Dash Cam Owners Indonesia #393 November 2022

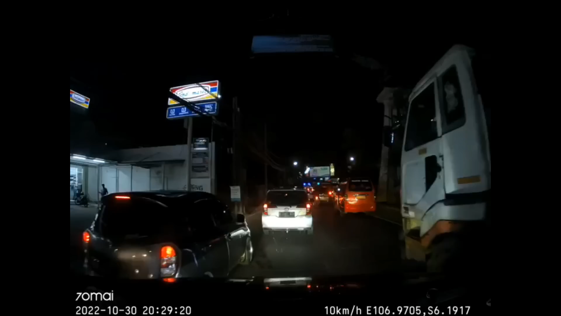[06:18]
kalau udah kanan kanan aja, kiri kiri, kasian tuh motor tuh jadi gigi lah kan, habis. Dah, kalian makan mak. Tabrak. Iya mak. Kena ini dia. Iya kena dia. Itu.
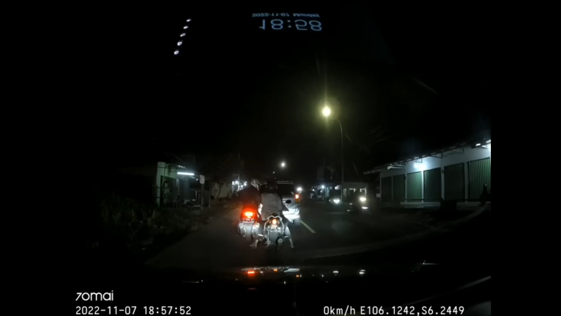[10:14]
Apa tuh yang jatuh tuh? Oh, sepak bola.